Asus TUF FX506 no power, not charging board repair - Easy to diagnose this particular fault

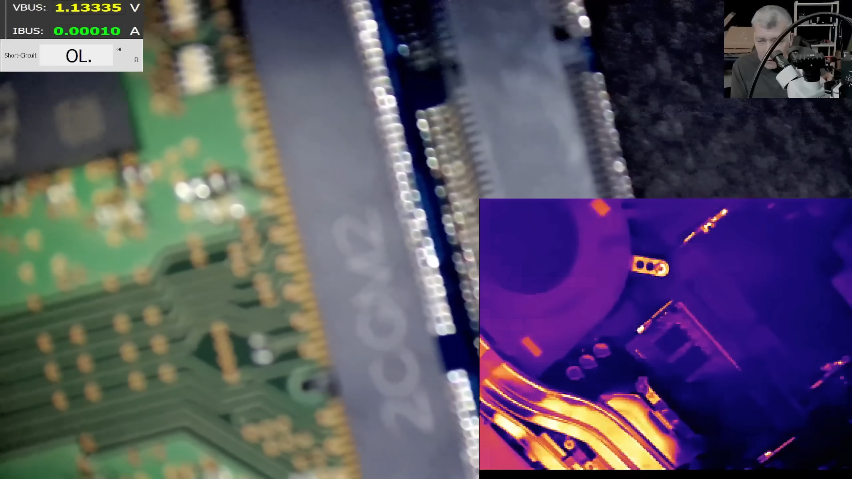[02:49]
Yeah? Let's do it. So, coming with current. 2.8 amps. And what is getting hot?
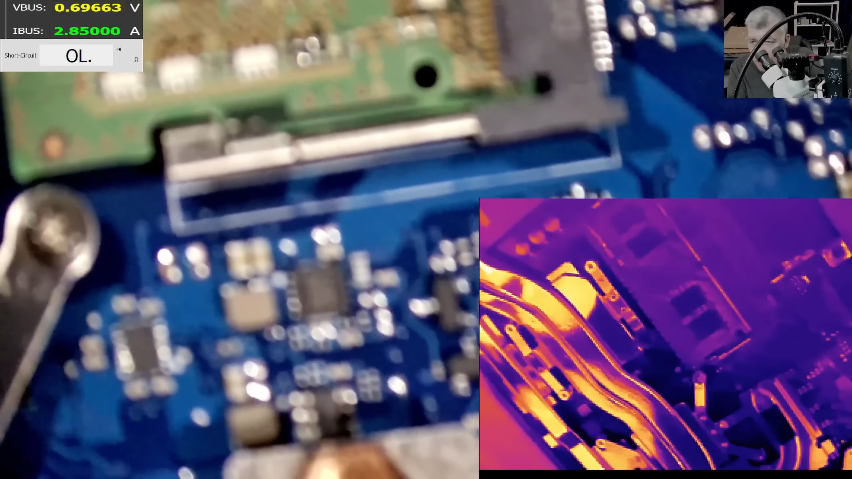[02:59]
What is getting hot? Nothing. Ah. That's bad. No. Nothing. Nothing is getting hot.
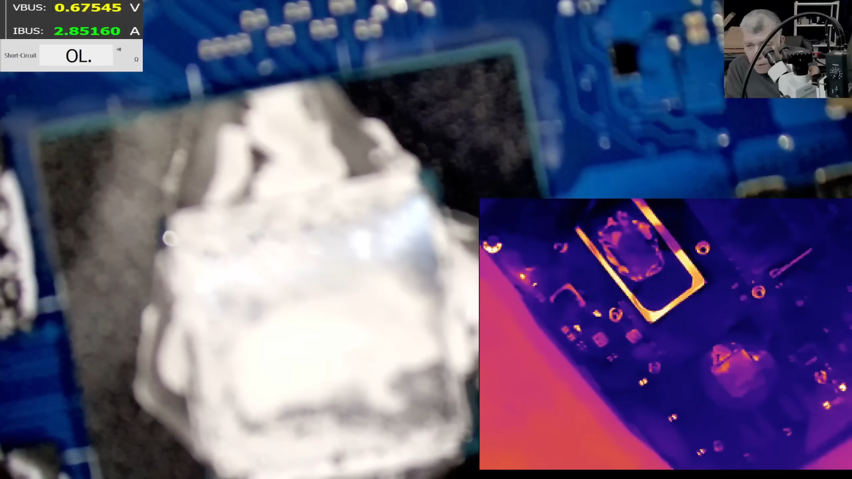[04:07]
Let's go and check. And what is that?
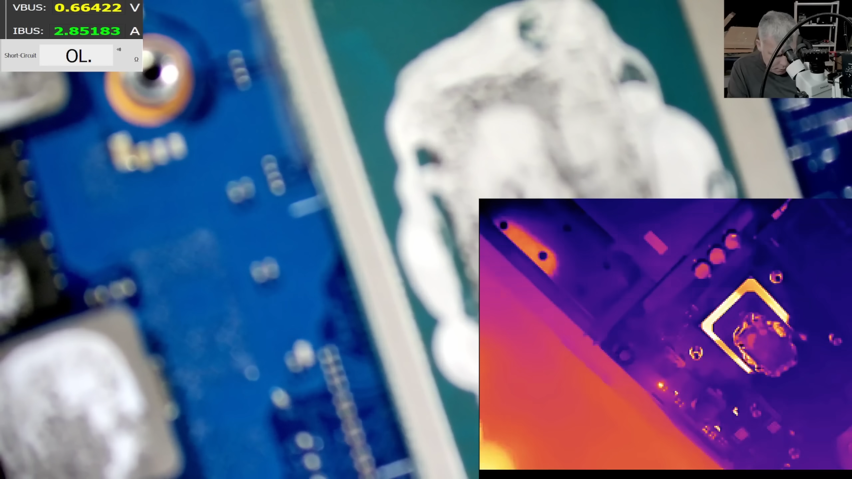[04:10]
Here. So, check here, here, here, here. Here.
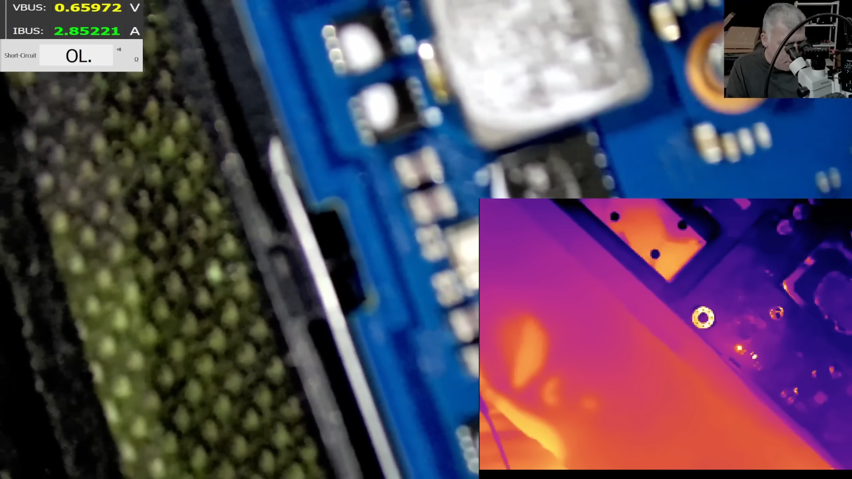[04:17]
Exactly here. Let's check there. Exactly here. Check my finger, yeah? Is the MOSFET? Do you think the MOSFET is getting hot?
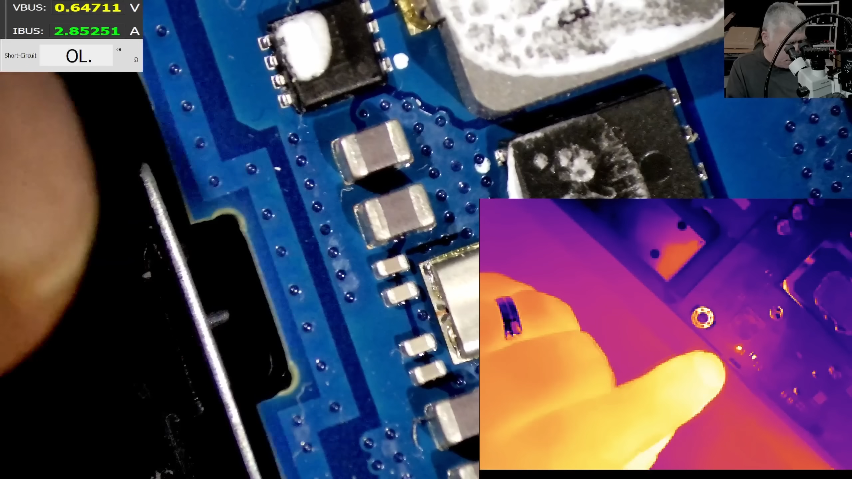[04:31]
Let's come with some alcohol. So, alcohol.
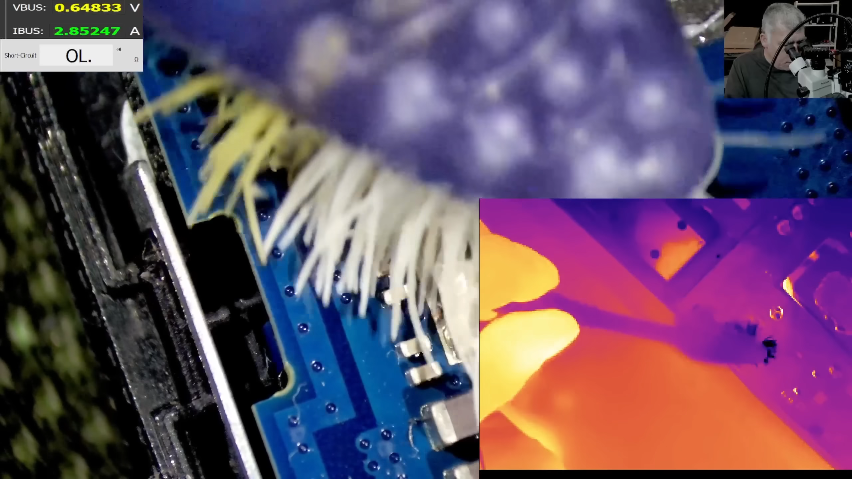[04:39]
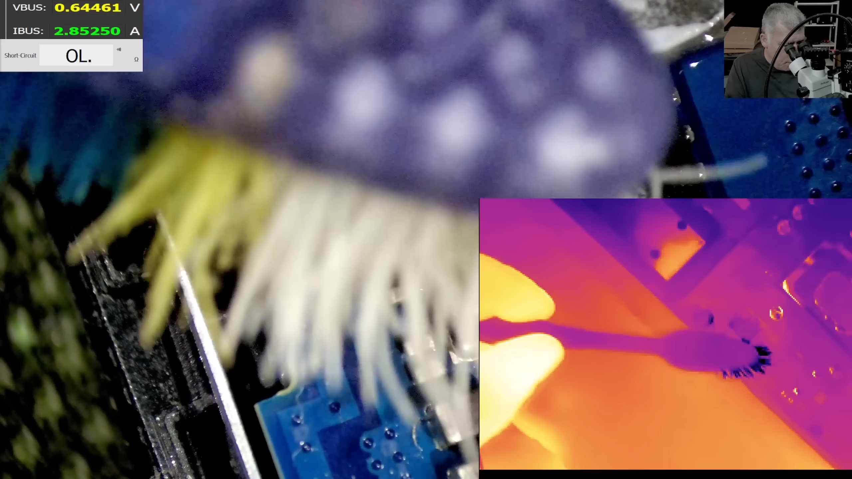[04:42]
Huh? What is getting hot then? The MOSFET. No. It's not the MOSFET. Let me raise the current. So, raising the current to 3 amps.
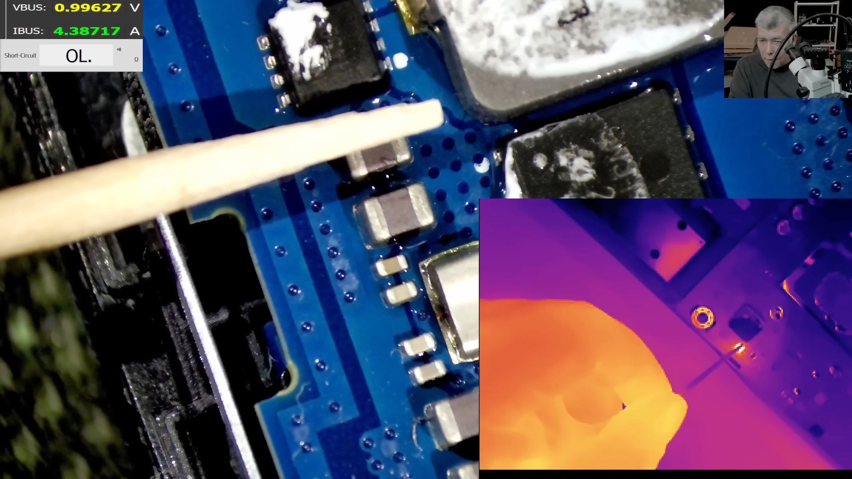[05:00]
No, it's the capacitor. Check there. Check on the, on the thermal camera. It's the capacitor. Ha! Can't believe a doji capacitor.